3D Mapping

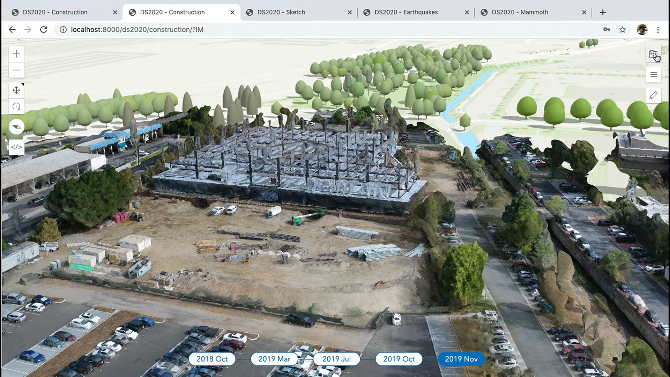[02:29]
Integrated mesh layers also work well with other 3D layer types.
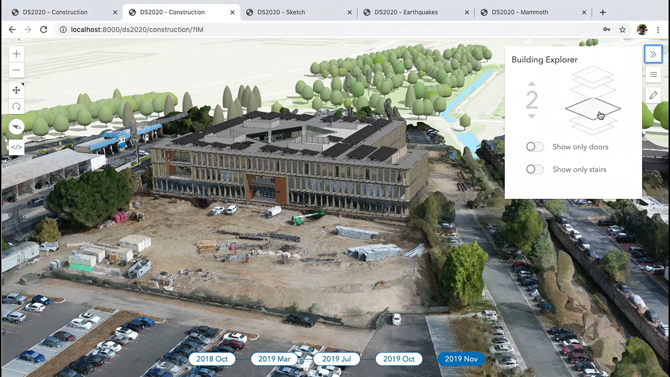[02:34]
If I re-enable the previous building scene layer, I can directly compare it to the construction progress.
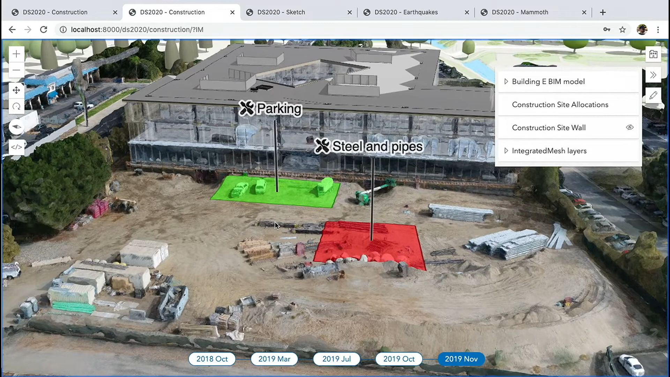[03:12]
They are visualized using a label and
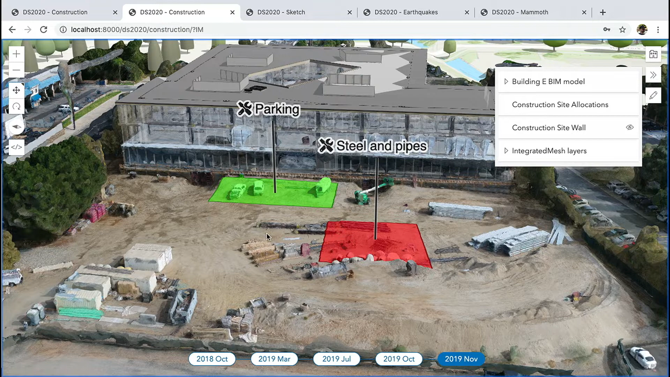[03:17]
a status where red means requires review.
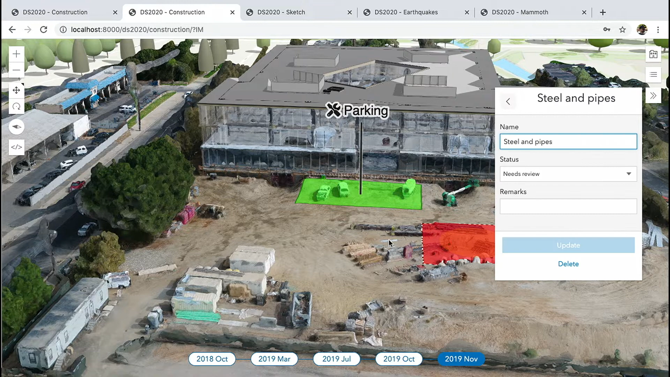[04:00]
By selecting any of the polygons, I'm provided with interactive handles to move or reshape the polygon.
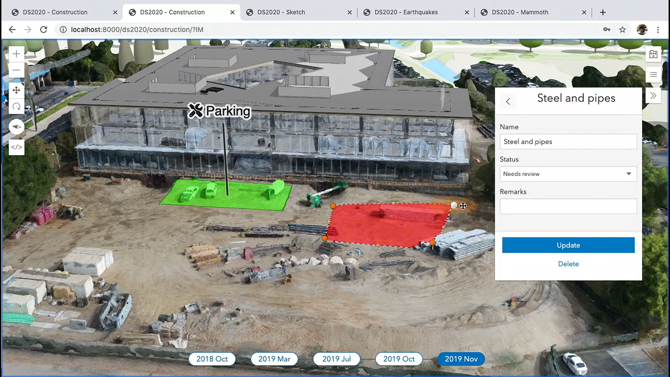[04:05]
For example, I can match it with existing 3D objects on the integrated mesh. I can also use the editor widget to change the attributes.
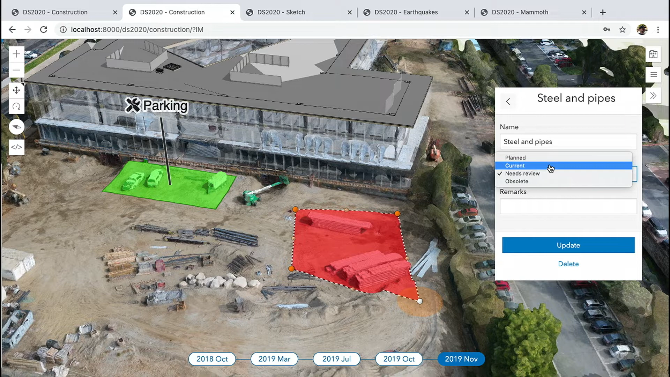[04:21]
Let's change the status for this polygon from needs review to current. Once I save the edits, the updated polygon gets persisted directly in the feature service.
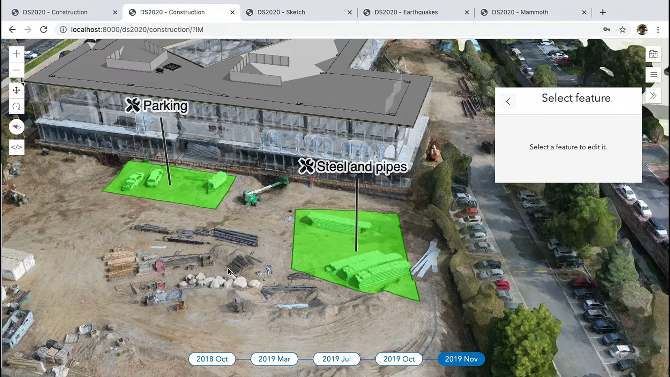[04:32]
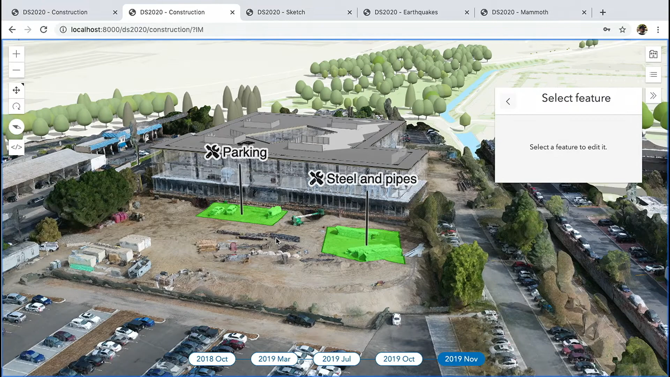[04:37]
Feature layer editing in 3D, however, is not just about features on the ground. Construction is progressing and we no longer need this area with excavated material.
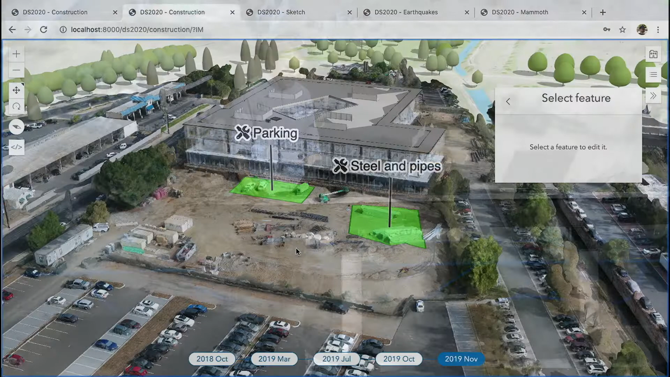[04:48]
I will therefore resize
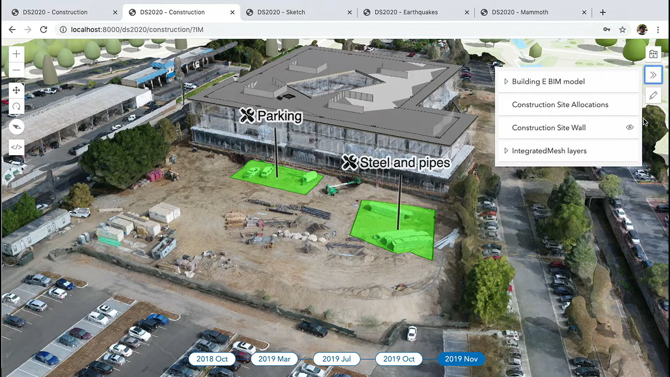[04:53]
the construction site perimeter. Using 3D lines and set to where editing tools, I will create a new construction site perimeter wall.
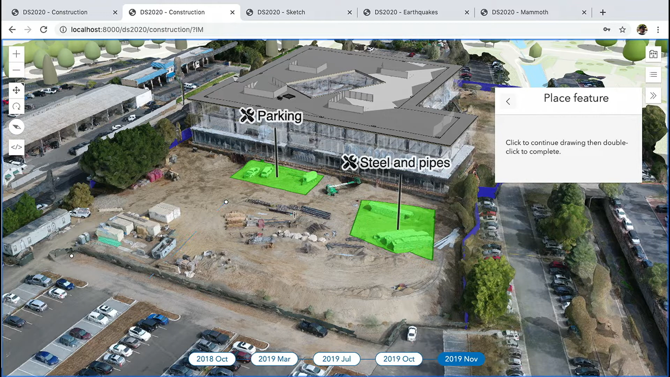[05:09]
Laser lines being projected onto the surrounding objects help me find the perfect height for each vertex.